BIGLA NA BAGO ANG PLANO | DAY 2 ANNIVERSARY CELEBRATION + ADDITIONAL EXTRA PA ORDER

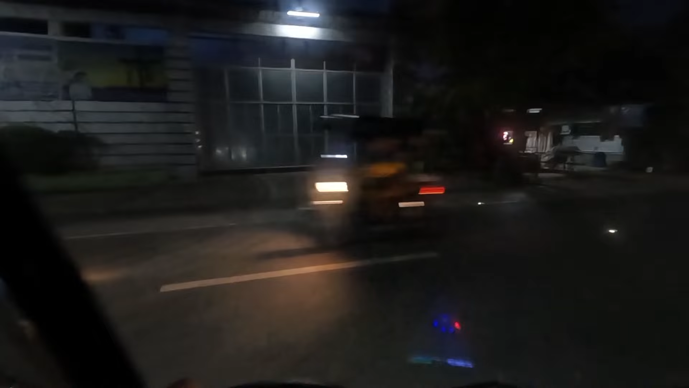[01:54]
Malaki yung patak sa pinakabayan ng Baliwag nung namili kami ng doktora ay hindi naman nagtuloy-tuloy. Kaya lang, nung bandang malapit kami sa flyover, pansin namin, basang-basa yung daan, tapos yung iba parang may na-stack pa na tubig.
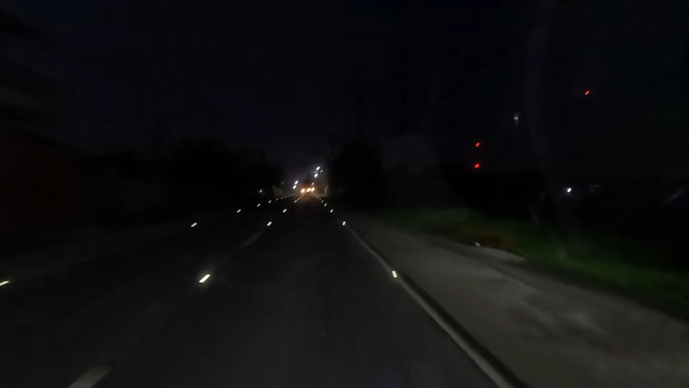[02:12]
Yung po pala, napakalakas ng ulan hanggang dito sa amin. Tapos, nung di po ba, pauwi na nga po kami noon. Wala nang ulan. Pag uwi naman namin, mga after 1 hour, ayun, bumuhos po uli yung malakas na ulan. Kaya naman, medyo lumabit naman pa ako. Pero ayun, naligo pa rin po tayo ng maaga para fresh po tayo uli, pati utak natin pag tayo nagluto. Tainit po kasi ito.